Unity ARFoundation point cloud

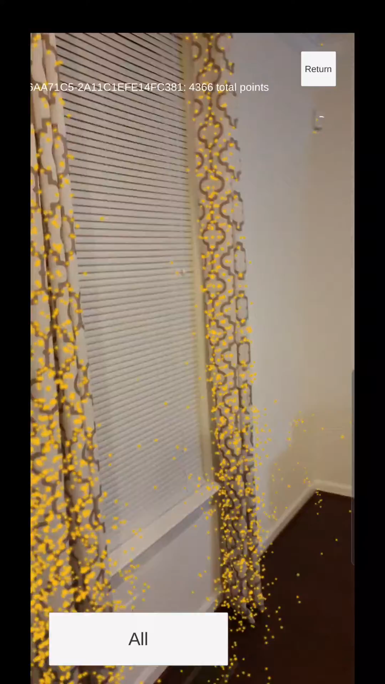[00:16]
and they seem to be higher resolution than what the depth maps provide.
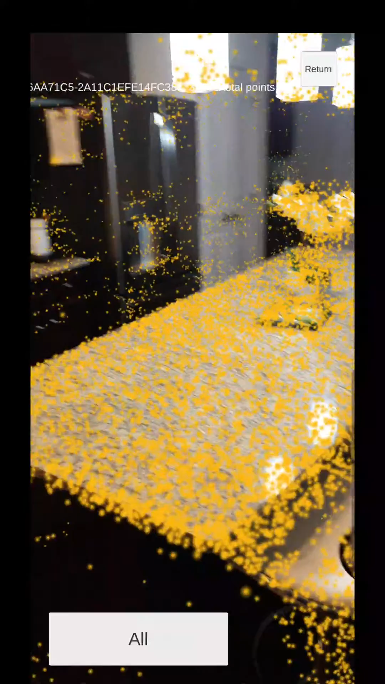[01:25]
It's obviously not cleaning up the points that are caused by the reflections, though. Let's see.
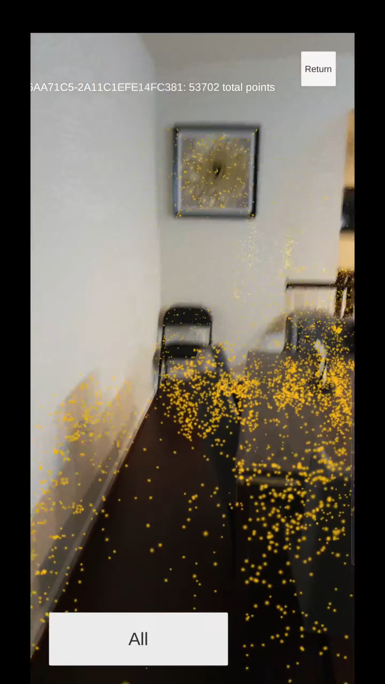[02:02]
It gets shadow points. It's funny. Table points look better.